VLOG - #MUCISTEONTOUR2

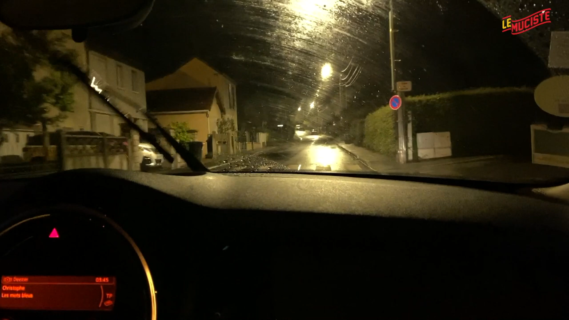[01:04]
Comment se passe ce premier quart d'heure ? Je vais rarement conduite en telle condition, sérieux, c'est n'importe quoi, mec. Oh, tu ne savais pas un peu ton Marseillais là ?